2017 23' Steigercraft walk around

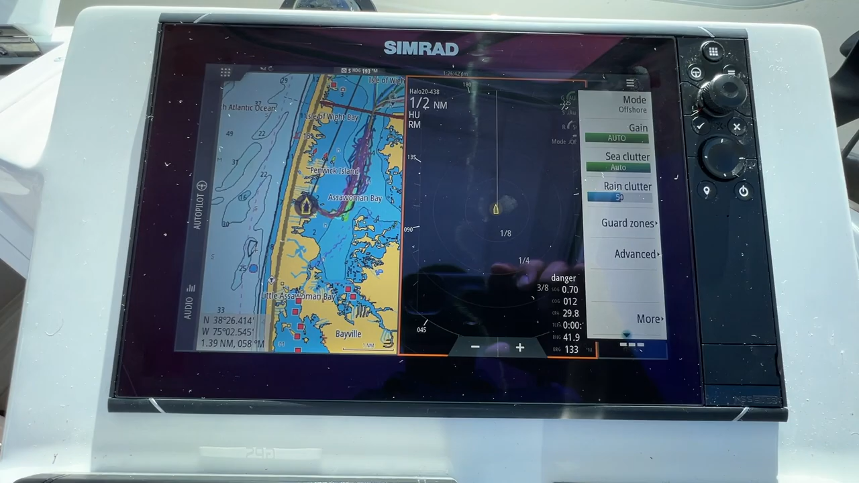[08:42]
It's not really going to, it's not going to help a ton because, you know, we're just kind of sitting. I mean, it's, we're sitting here. So now the cool thing is, um, you put the thing in harbor mode and you can zoom down.
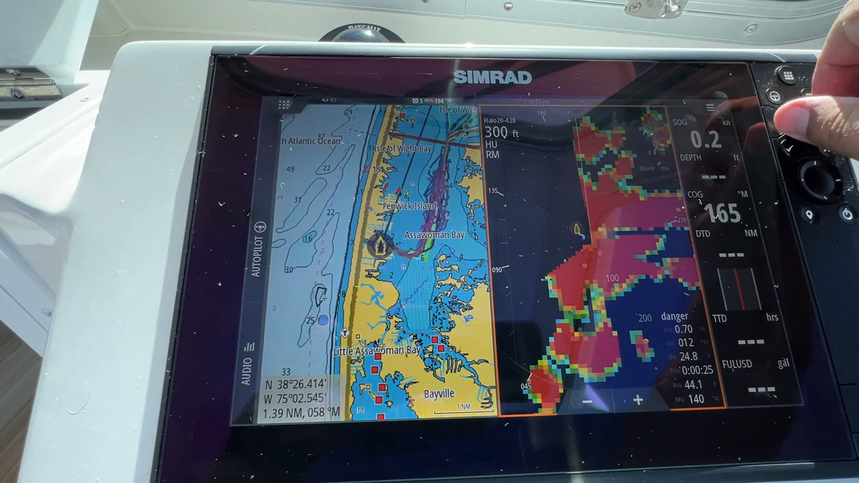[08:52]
I mean, you could see, uh, you could see buoys.
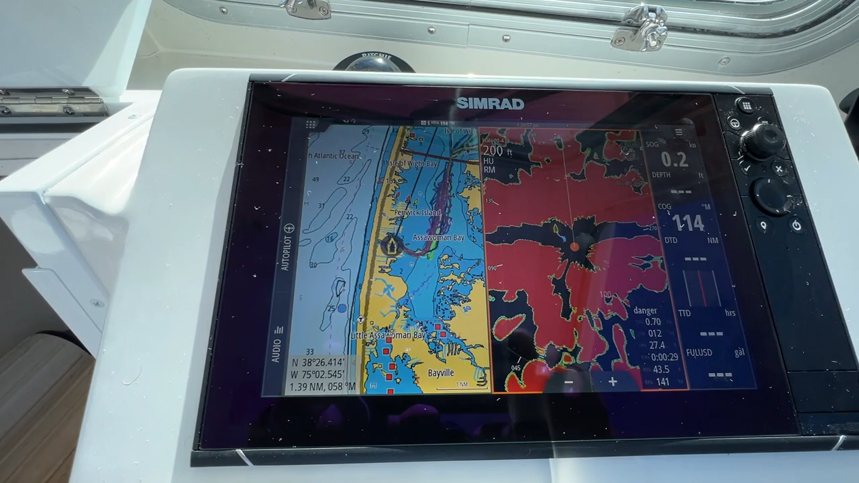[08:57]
I mean, it's incredible. I run this boat at night sometimes.
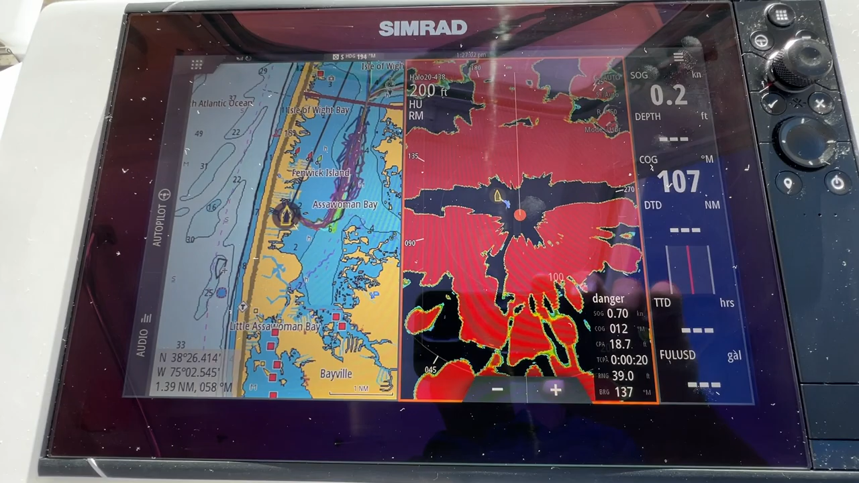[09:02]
Um, you can see if you go, you know, obviously you got to go slow. You see crab pots, you see buoys. So it's an incredible, incredible thing with this radar. Um, takes up very little energy too.
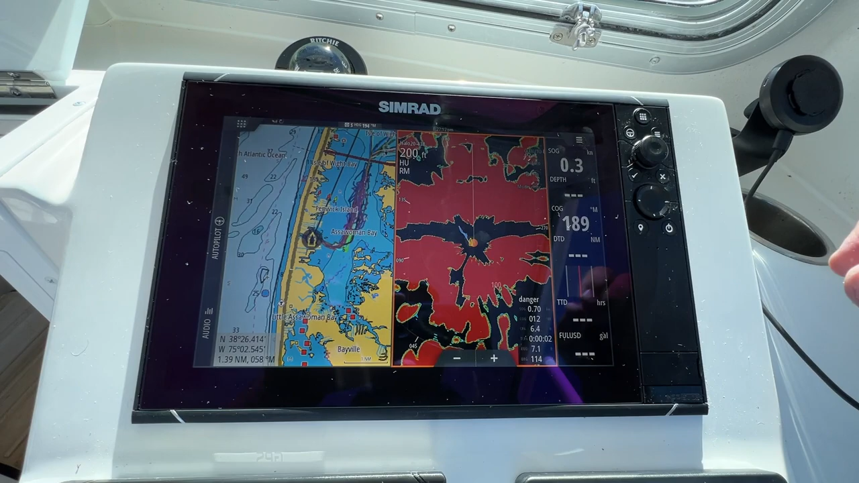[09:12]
It's a, it's a newer, newer type of radar.
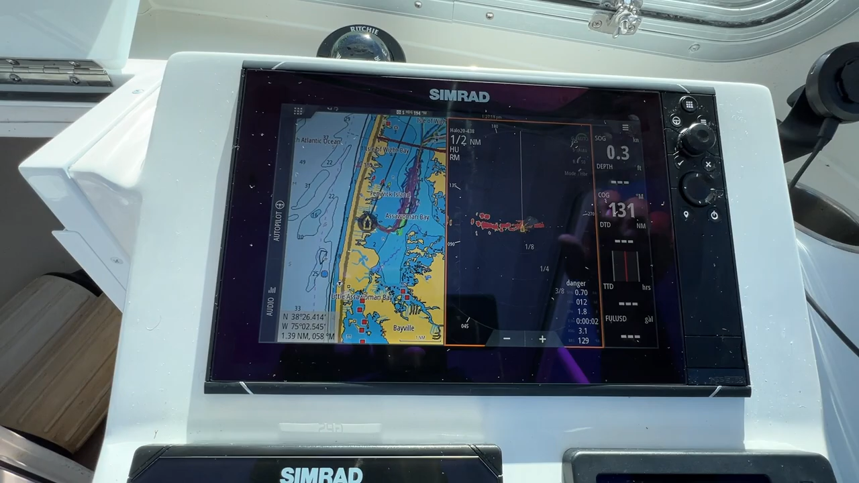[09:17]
You can run it, you know, as you can see, I'm running it with the boat off just on battery. And, uh, it's the halo 20.
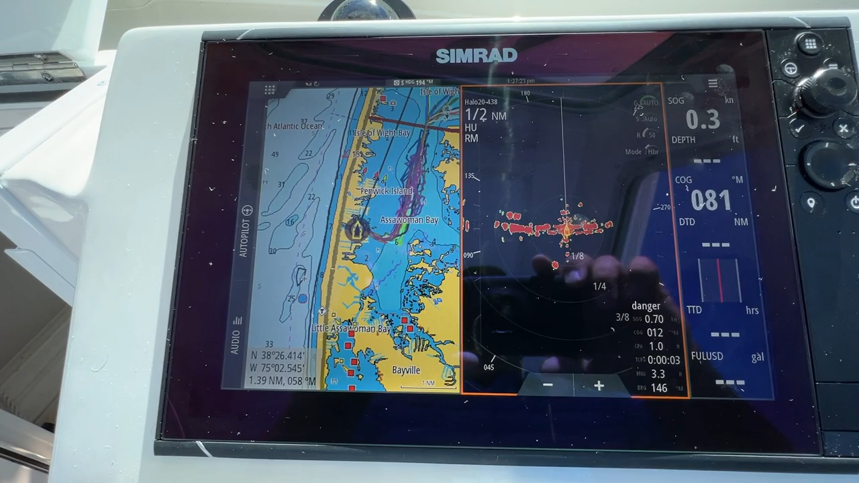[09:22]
You can, uh, you know, you can run this thing for a while. So I love the, I love the radar feature. I love, I love the electronics on this boat.
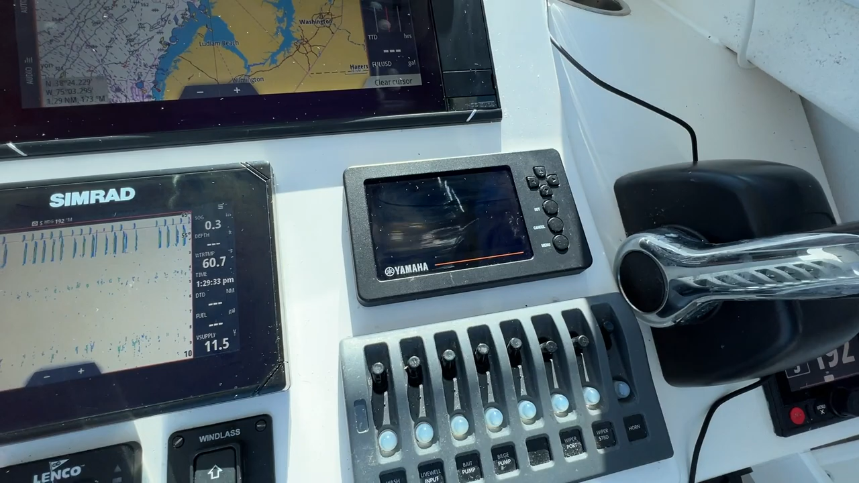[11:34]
Like I said, it's, uh, we just turn these electronics off real quick.